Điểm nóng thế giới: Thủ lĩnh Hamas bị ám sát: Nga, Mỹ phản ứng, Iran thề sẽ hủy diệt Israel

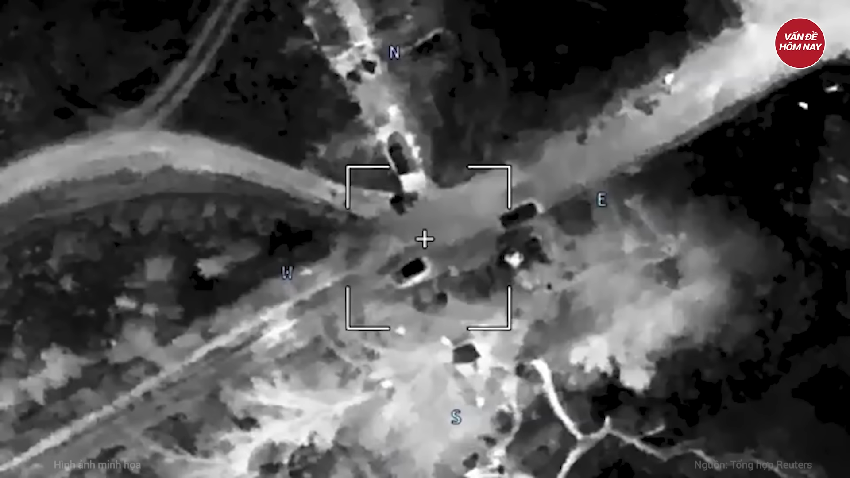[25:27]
khiến phía sau tháp pháo bốc cháy, ngọn lửa lan vào khoang lái sau một đòn tấn công khác.